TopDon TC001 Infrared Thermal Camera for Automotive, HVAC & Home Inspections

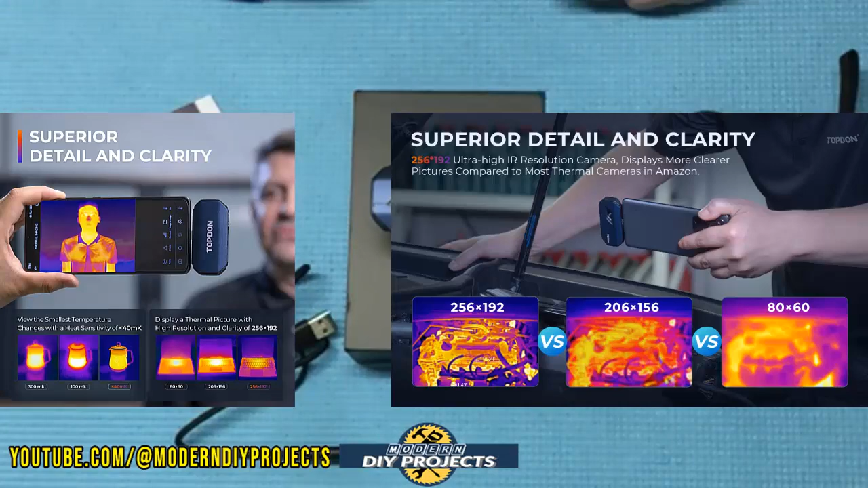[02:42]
You can adjust the colors of the images to whatever color you're most comfortable with so you can easily tell
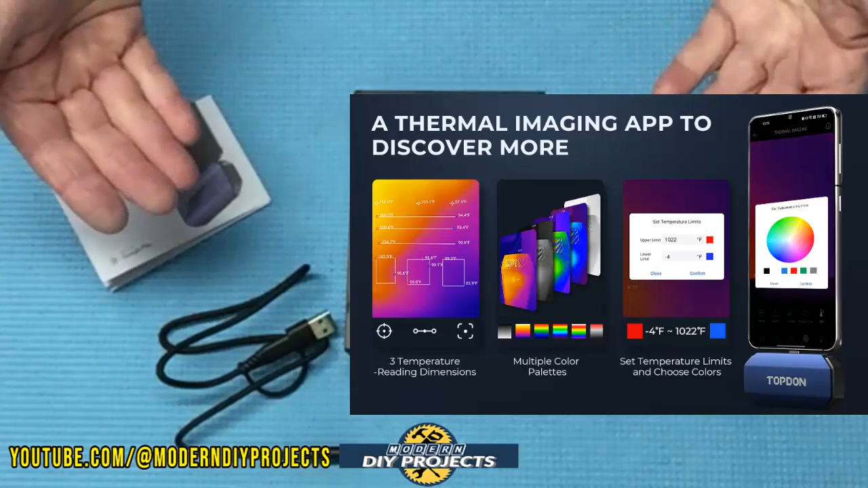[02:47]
the differences of the temperature to whatever it is that you're trying to find. This camera has an image rotation function allowing you to see the image temperature from various different angles without having to rotate your phone.
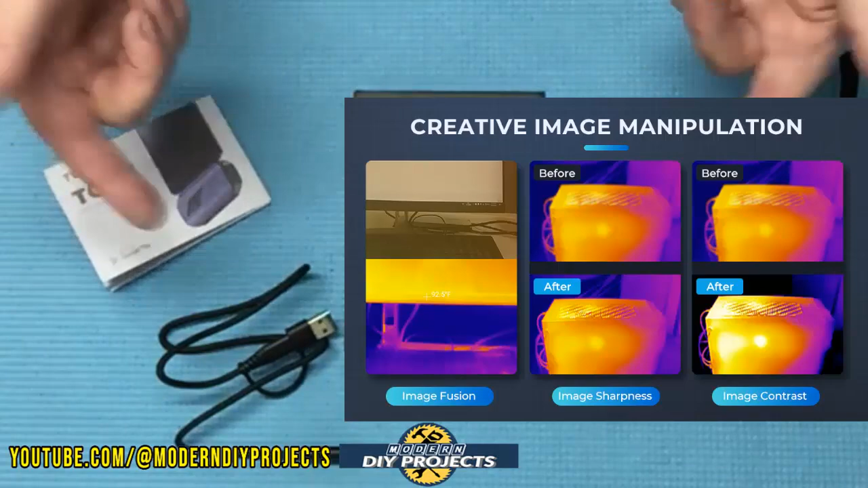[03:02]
The app also has image enhancement that adjusts the sharpness and contrast so you can see the image much more clearly.
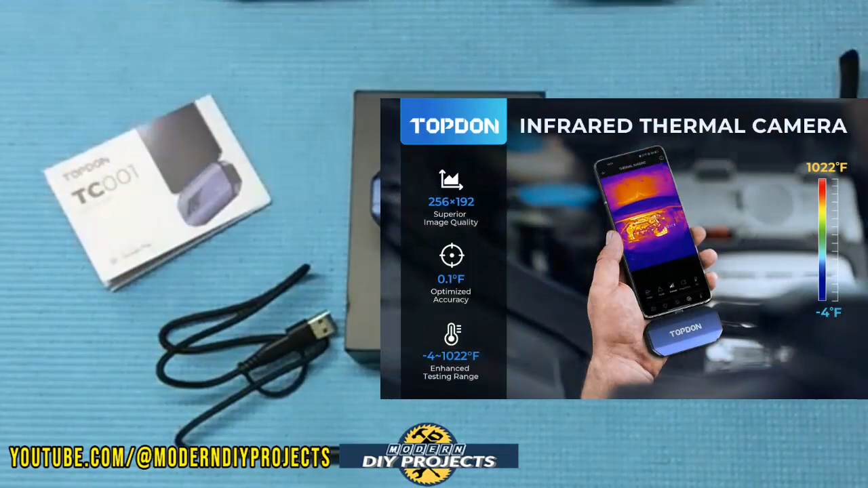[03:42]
The user can also select in the app up to three dimensions to check when taking readings so you can see the image and take a waveform reading on high low and average temperatures.
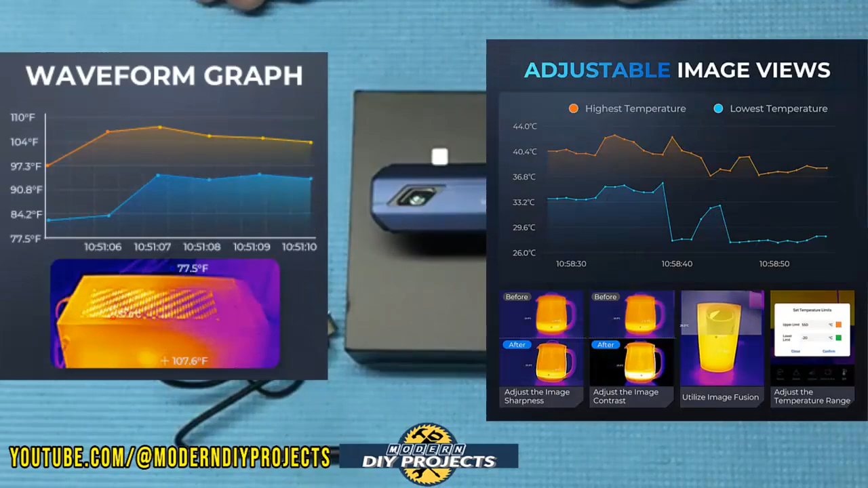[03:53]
So this camera is really quite excellent for auto mechanics, HVAC technicians,
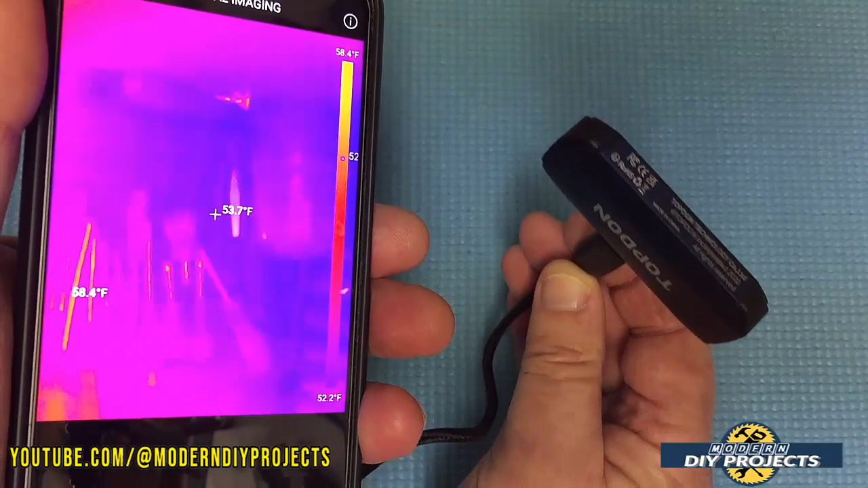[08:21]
On screen: spot 53.7°F, scale top 58.4°F, scale bottom 52.2°F
See I have it pointing away from you right there. Actually I'm holding it upside down but that doesn't matter you can turn it the other way.
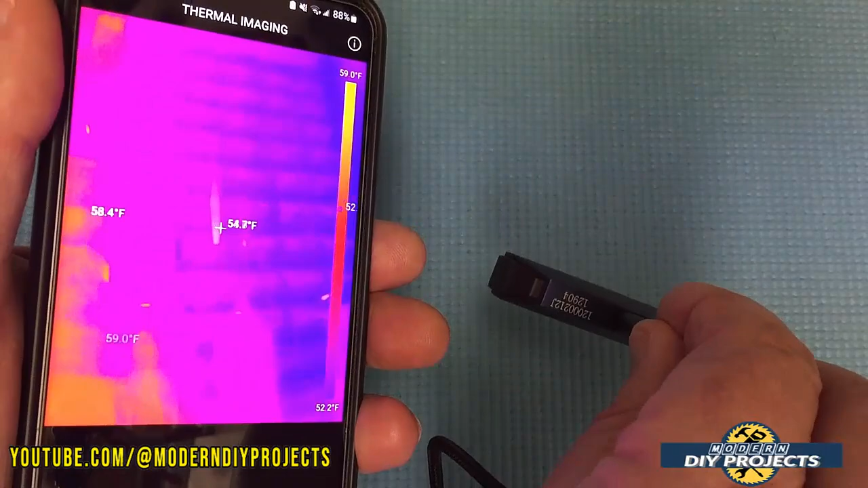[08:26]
On screen: scale top 59.0°F, scale bottom 52.2°F
And if you're turning it that way then you're looking at whatever it is that you're looking at.
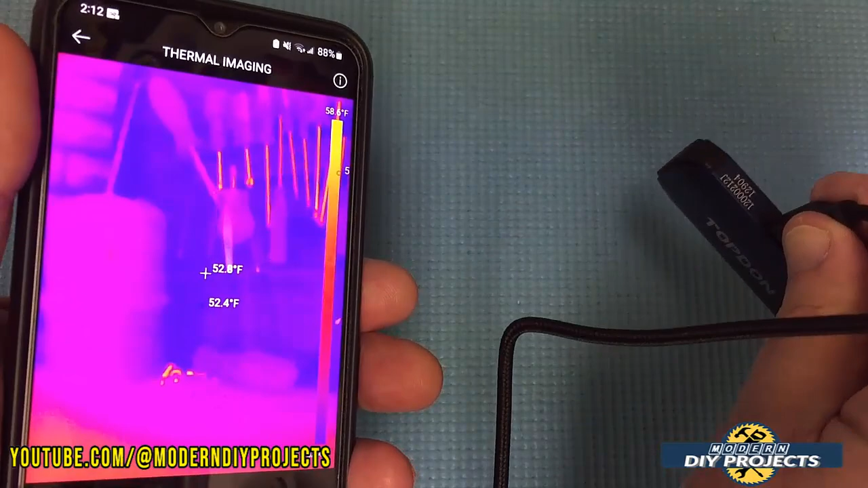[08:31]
You see right there I'm looking at some tools I have right here and it's telling you the temperature of the tools.
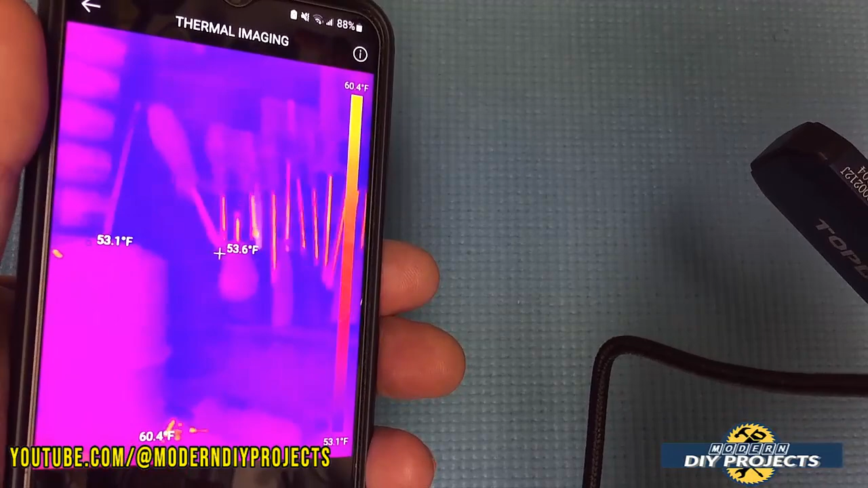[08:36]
On screen: spot 53.6°F, max 60.4°F, min 53.1°F, scale top 60.4°F, scale bottom 53.1°F
Now of course everything here in my garage is going to be pretty cold right now.
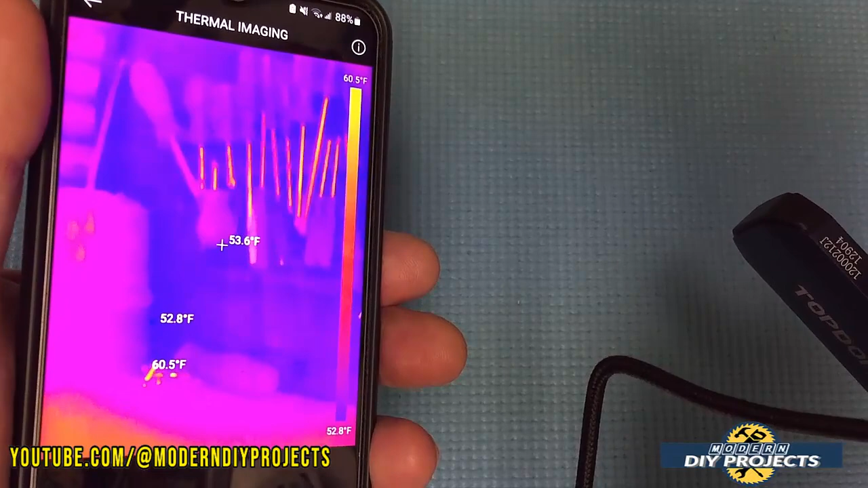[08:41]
On screen: spot 53.6°F, scale top 60.5°F, scale bottom 52.8°F
I don't have any real temperature differences but I'm going to shoot some footage in a moment and show you some temperature differences. But you can see right there it's showing you three different temperatures of whatever I'm looking at and the surroundings.
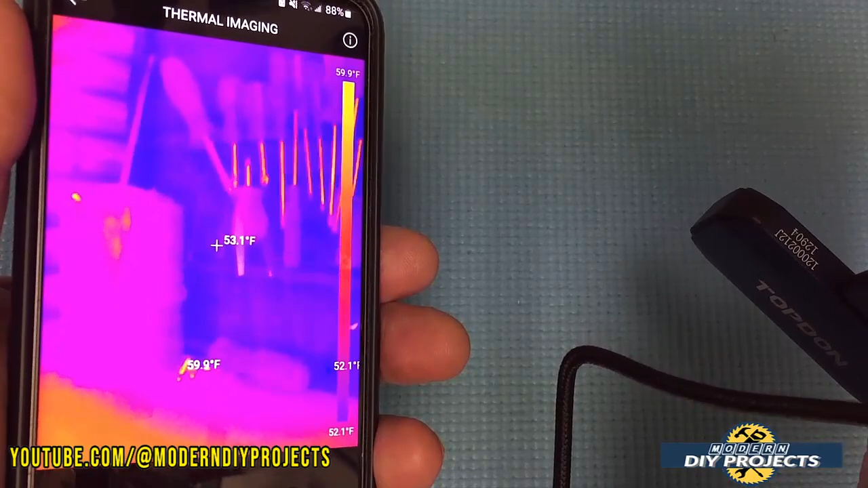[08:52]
On screen: spot 53.1°F, max 59.9°F, scale top 59.9°F, scale bottom 52.1°F
So that makes it very convenient right there.
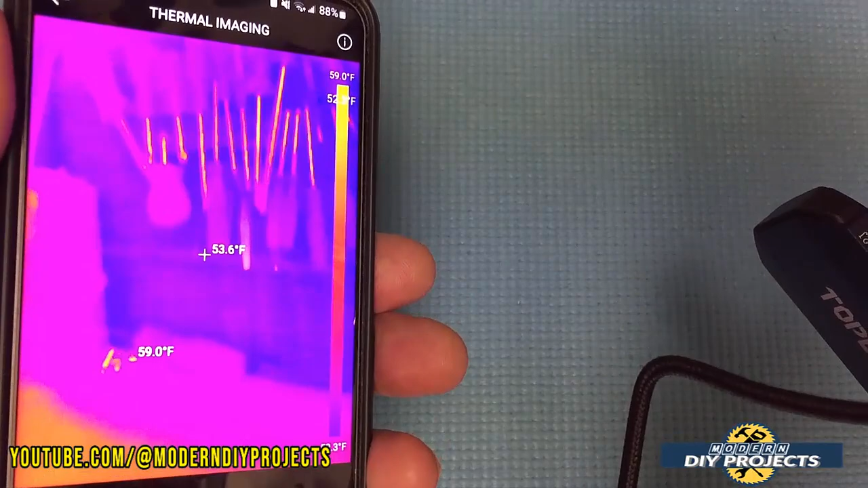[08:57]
On screen: spot 53.6°F, scale top 59.0°F
And these are the standard colors that come with it. I have not set up the color palette to anything that I want in particular.
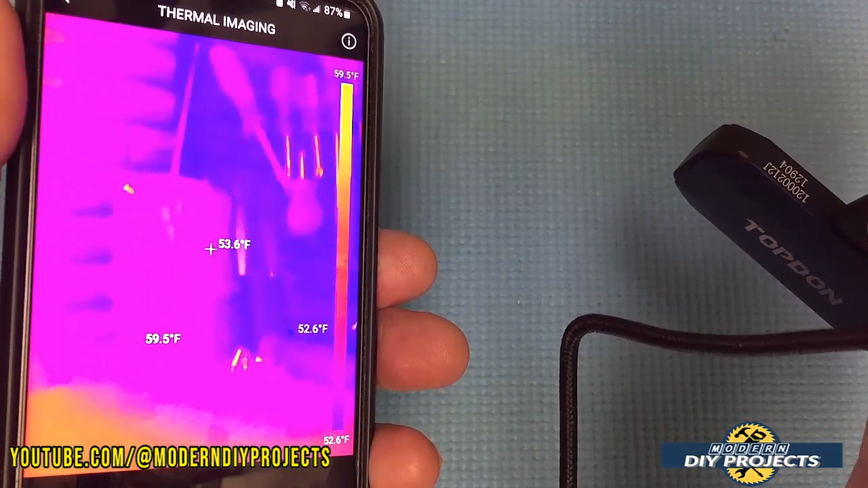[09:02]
On screen: spot 53.6°F, max 59.5°F, min 52.6°F, scale top 59.5°F, scale bottom 52.6°F
But that shows you right there you pan around and look at whatever you want and that'll show you right there the temperature of whatever you're looking at.
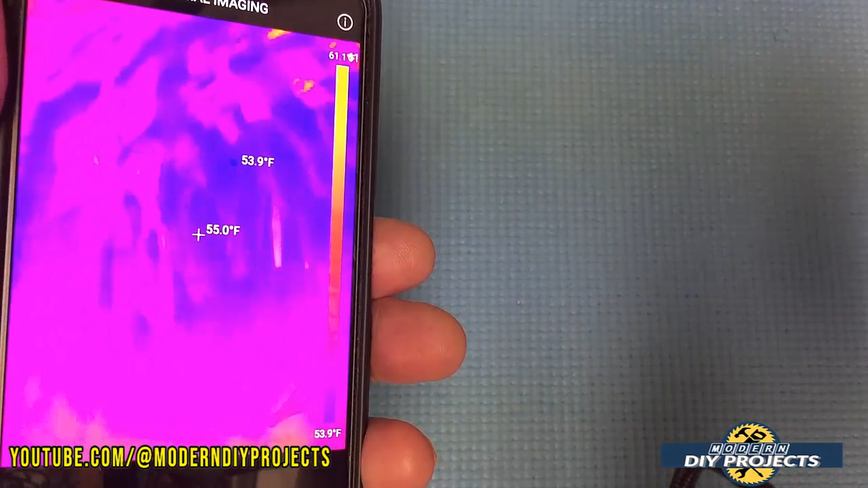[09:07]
On screen: spot 55.0°F, scale bottom 53.9°F
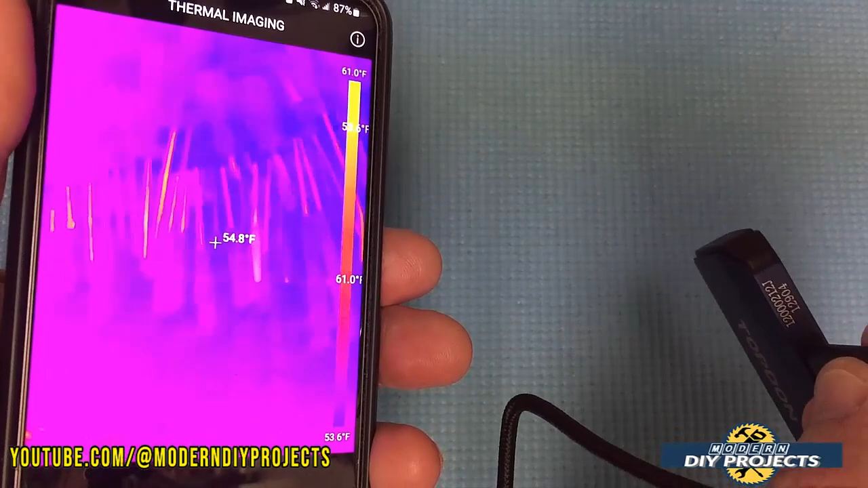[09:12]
On screen: spot 54.8°F, scale top 61.0°F, scale bottom 53.6°F
So let me take some footage showing you other stuff and I'll mix that in here and be right back.
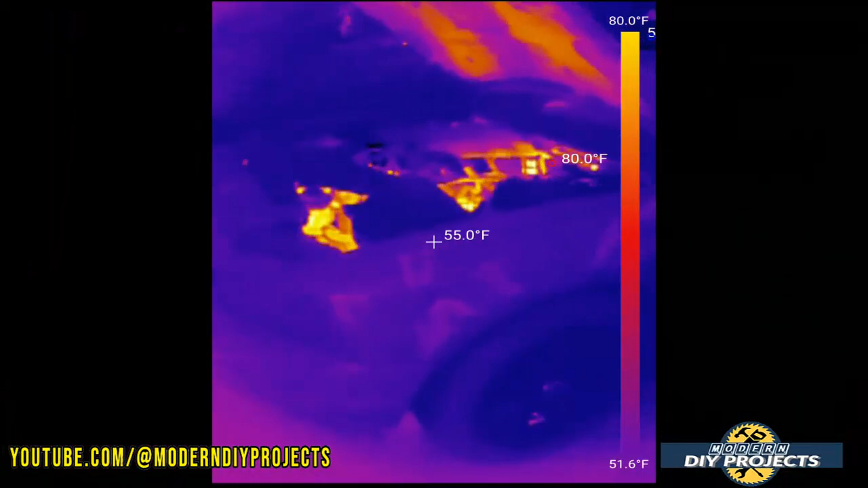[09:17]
On screen: spot 55.0°F, max 80.0°F, scale top 80.0°F, scale bottom 51.6°F
All right guys here we are in my garage and I just turned on my car right now so I could shoot some thermal imaging
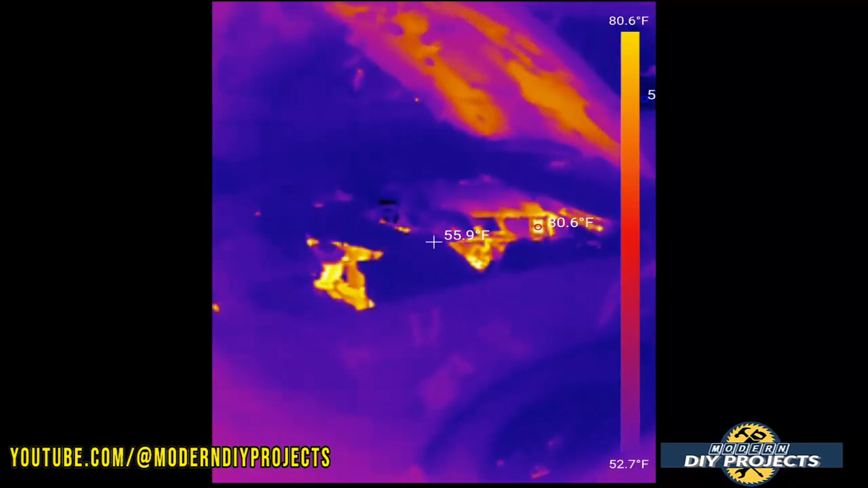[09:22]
On screen: scale top 80.6°F, scale bottom 52.7°F
of my vehicle and you can see all the blues you can see how this engine was not on until
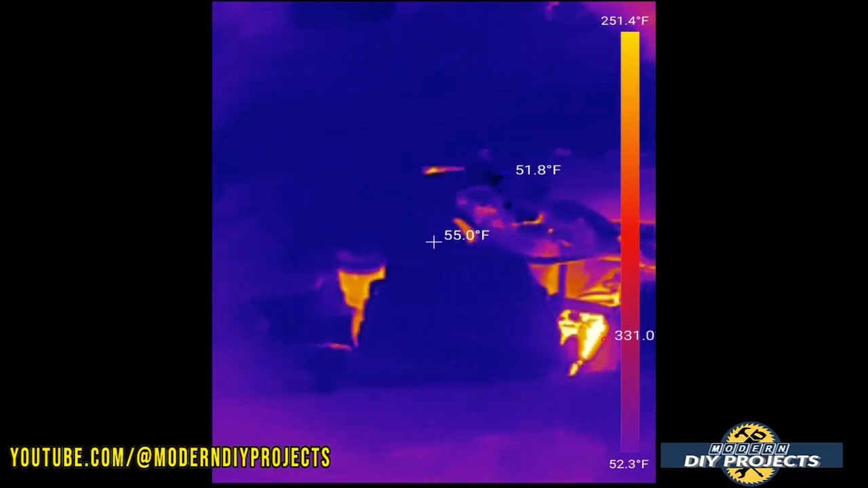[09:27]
On screen: spot 55.0°F, scale top 251.4°F, scale bottom 52.3°F
just a moment ago so everything is really really cold a lot of cold metal going on right there.